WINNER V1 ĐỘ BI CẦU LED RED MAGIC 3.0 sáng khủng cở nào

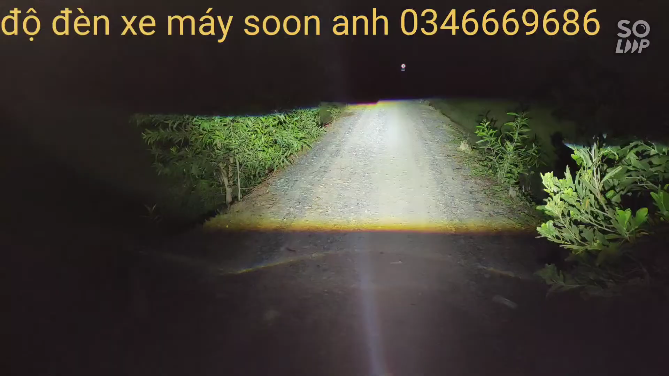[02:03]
Xin chào tất cả các bạn. Phía trước đây là siêu phẩm Get Magic 3.0. Đây là ánh sáng thực tế của quả bi LED Get Magic 3.0 các bạn nha, các bạn thấy rõ ràng ha. Đặc điểm của quả bi này nó rất là mịn mà luôn các bạn, và tâm điểm của nó rất là đậm luôn các bạn thấy không? Đó, rất là đậm luôn ha. Và đặc biệt là nó rất là ngắn, nó rất là thích hợp cho các dòng xe mà có dàn cơ tông mét, giống như là xe Exciter 35 hoặc là các dòng xe quay luôn các bạn. Xe nào cũng lắp được hết, tại quả bi này nó rất là ngắn luôn, rất là dễ dàng lắp đặt luôn các bạn.